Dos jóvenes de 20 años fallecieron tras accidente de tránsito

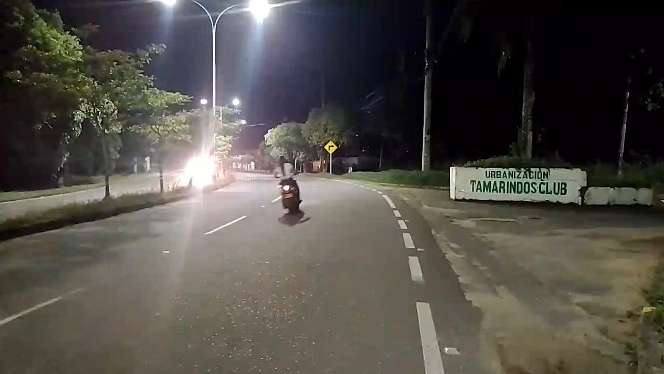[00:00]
Un grave accidente se registró la noche de este domingo en inmediaciones a la entrada de la urbanización Tamarín 2 Club.